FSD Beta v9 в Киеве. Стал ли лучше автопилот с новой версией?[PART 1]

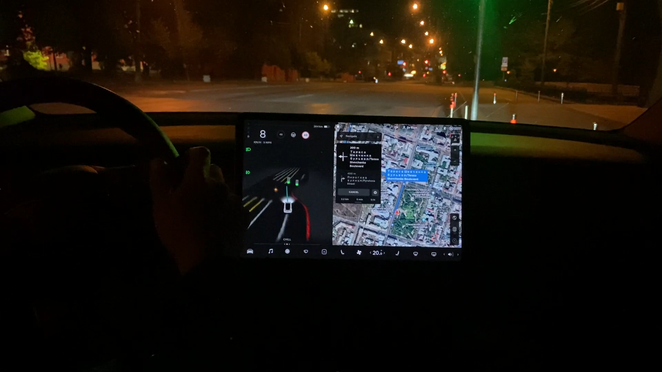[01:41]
Давай немного усложним ее задачу и включим автопилот, не так, как в прошлый раз, из правого ряда.
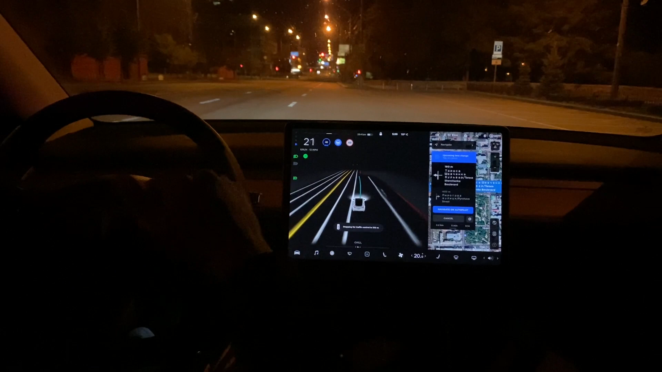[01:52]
Только скорость ограничивает. Да, да, да. Сразу мы можем длиться. Слушай, сразу принимают левый ряд. В принципе, отображение того же самого, только в гораздо лучшей графике.
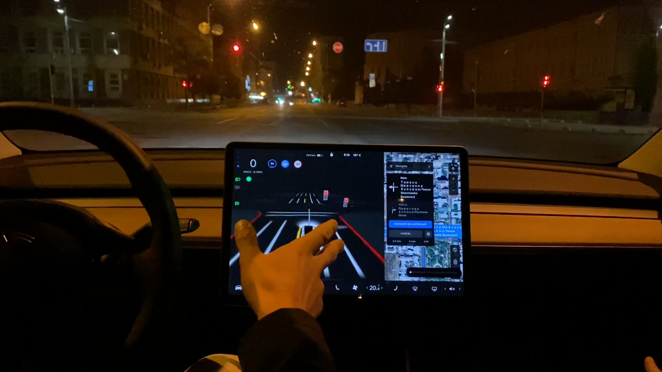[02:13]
Да, верно. Так, отлично. Остановилась. Ну, потому что еще перелет. Перед опасным перекрестком, да, и видят машины. Причем, видит она гораздо дальше, чем отображает здесь. То есть, машины мы глазами видим, вот, на картинке они не отображаются. Сама начнет?
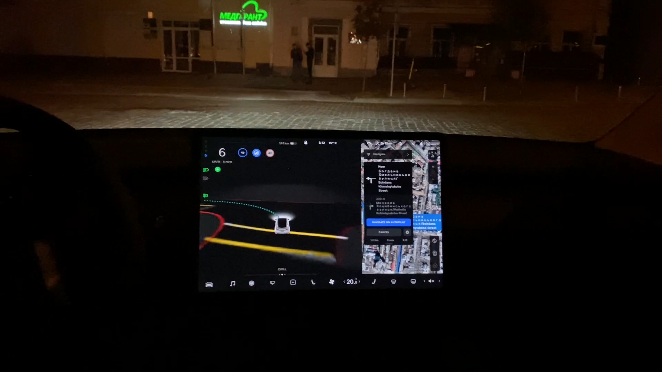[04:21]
Все равно пытается постоянно вернуть максимально возможную скорость. Ну, это связано с навигацией больше, чем с собой бета-прошивкой.
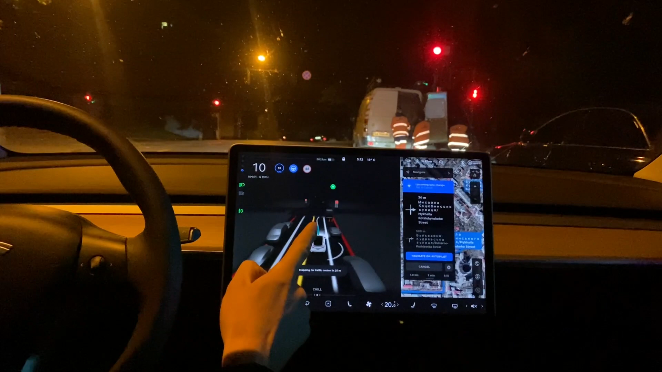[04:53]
Интересно. Смотри, как отображает людей возле микроавтобуса, да. Детализация сумасшедшая точная.
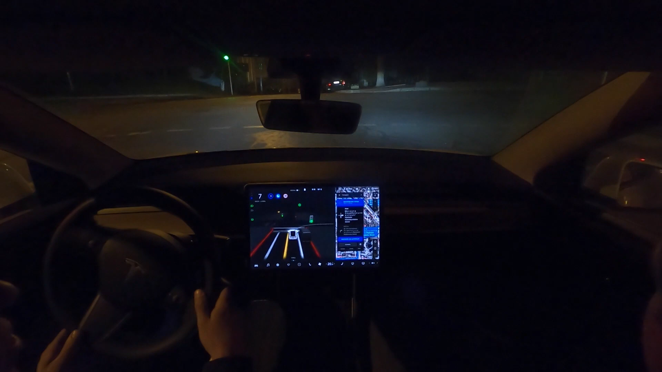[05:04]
Слушай, она у нас сколько? Раз, два, три. Три перекрестка проехали очень успешно. Да. Опять. А, она после каждого перекрестка хочет поднять скорость. Заметил? Да. Да. Я даже не знал, что комментировать.
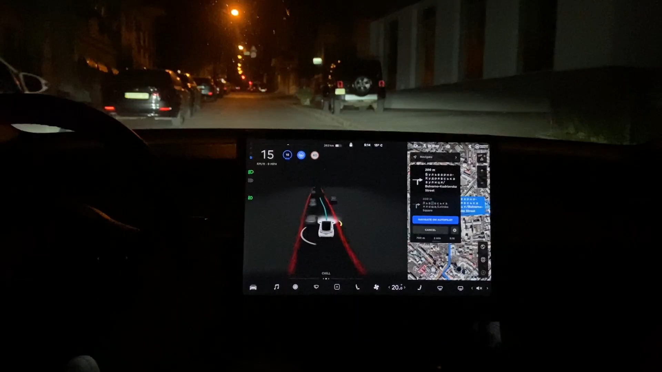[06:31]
Поэтому, в принципе, из-за этого не так-то просто обучить машину понимать с помощью зрения, только зрения. Потому что радар банально просто не увидит это как препятствие. Соответственно, да. Сама, извините, перебью. Это просто за счет. Вот прям пять баллов. Проехала, да, аккуратненько. Это везение или это она... Так ты должна была проехать. Это собаки. Это собаки.
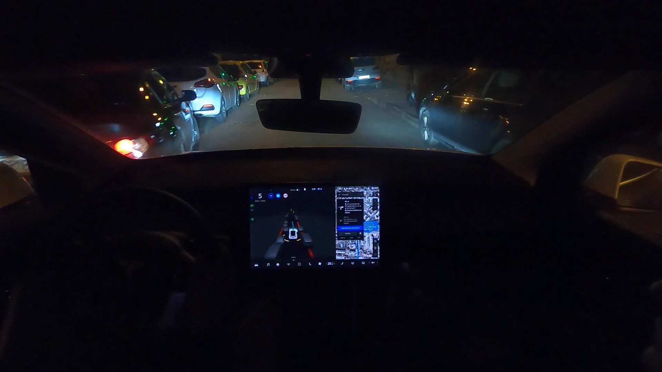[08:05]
Рулем она сама работает. Нормально. Включаем еще раз. Ты это видишь? Она бы проехала. Если что, у нас очень хорошая малярная камера. Да. Конкретно здесь стрелки нет. Но, как и в прошлый раз, она решила...
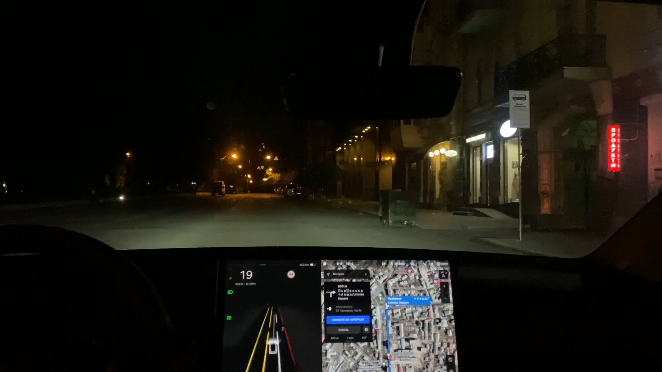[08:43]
Сейчас закончим маршрут и можем еще раз сюда проехать. Можем его пять раз проехать. Она сейчас пытается вправо, но видит из-за того, что машины уже искусственный интеллект не позволяет и сразу бросится вправо. Опять лежачий полицейский проще остановиться. Вот если лежачий полицейский будет стоять везде возле пешеходных переходов, которые Tesla как раз и старается, если их видит, то оно видно на ЮАйке, что она видит пешеходный переход, и на нем заблаговременно.
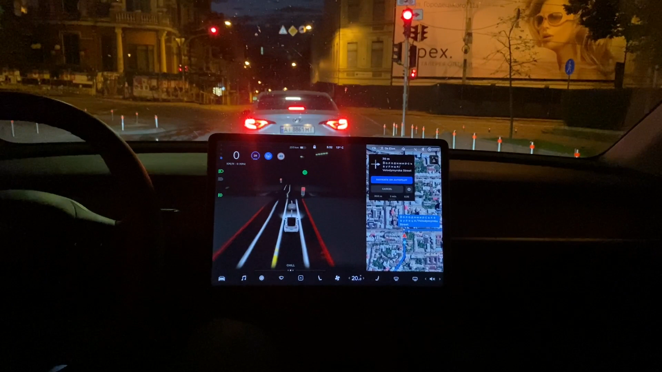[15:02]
Был также вопрос, почему мы снимаем ночью, или там не видно рук или ног водителя, участвует он или нет. Мы сейчас снимаем по банально простой причине, потому что нету пробок, и намного проще... Как минимум, это безопасно. Да, безопасно в плане отношения нас к людям и людей к нам, что намного меньше риском того, что мы подвергнем кому-то и окружающих риску. Еще для специалистов хочу отметить, что вот эта выделенная пиктограммка с синим значком означает, что автопилот включен.